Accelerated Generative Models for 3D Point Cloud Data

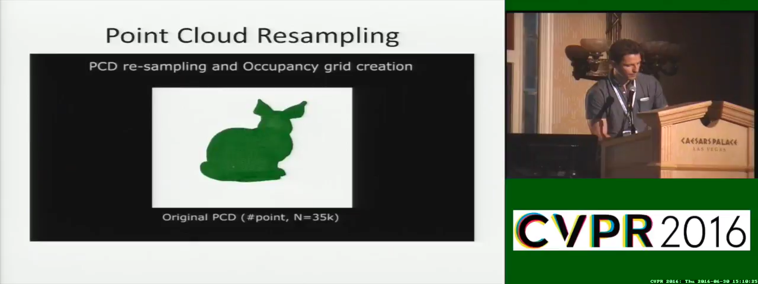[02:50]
One can see how resampling from different layers of the tree produce greater and greater fidelity until four levels of recursion produce a visually indistinguishable point cloud from the original data.
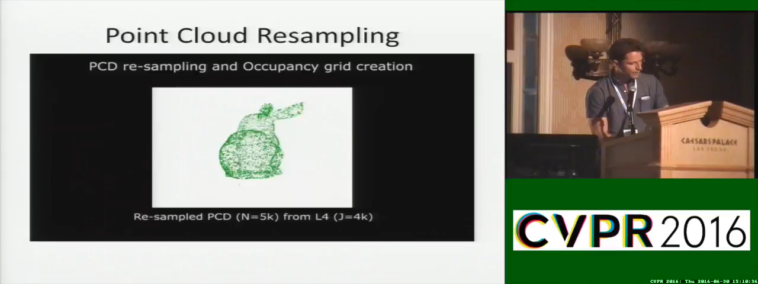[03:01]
We can also use this resampling technique in order to visually compare other probabilistic generative models for representing point cloud data.